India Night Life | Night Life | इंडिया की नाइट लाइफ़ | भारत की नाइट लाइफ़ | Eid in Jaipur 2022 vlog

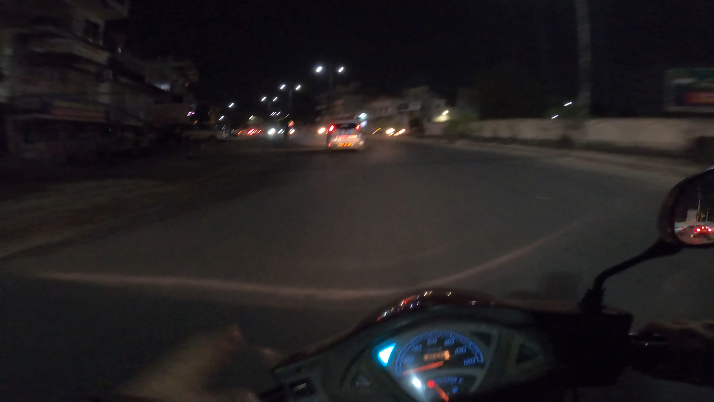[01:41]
तो अभी फ़िलहाल अपने पास स्कूटी है, स्कूटी जिंदाबाद। अभी बहुत ज़्यादा ट्रैफिक मिलने वाला है आगे में भी। 11:35 हो चुके हैं और भीड़ भड़ाका देख लो। प्लीज़ गाइज, जैसे कि आप लोग देख सकते हो सामने सारी शॉप्स ओपन है यार, तो मज़ा आने वाला है। आई एम सो एक्साइटेड।